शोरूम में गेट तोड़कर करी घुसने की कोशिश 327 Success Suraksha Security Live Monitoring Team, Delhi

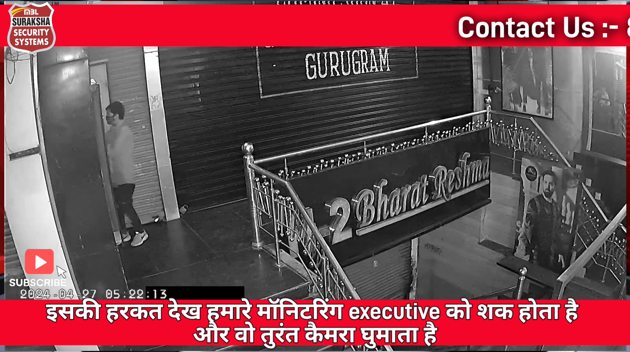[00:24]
पा कि सुरक्षा सिक्योरिटी की लाइव मॉनिटरिंग टीम की हरपल की नजर इस चोर पर है, इस से पहले ये चोर अपनी चोरी को अंजाम देता हमारे मॉनिटरिंग एग्जेकिटिव ने तुरंत आक्शन लिया